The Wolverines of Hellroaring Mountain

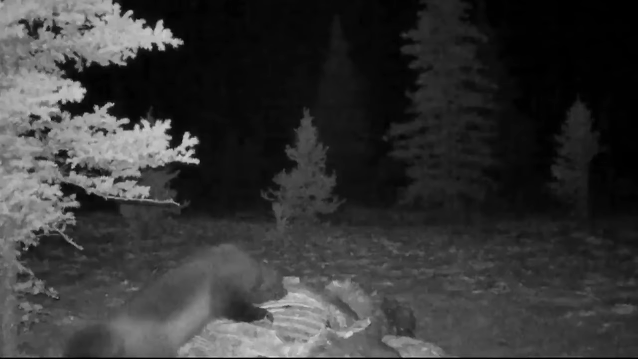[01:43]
And, in fact, in Denali National Park in Alaska, one of their trail cams captured this incredible fight between a wolf and a wolverine over a carcass. There is no evidence of wolverines killing wolf pups doing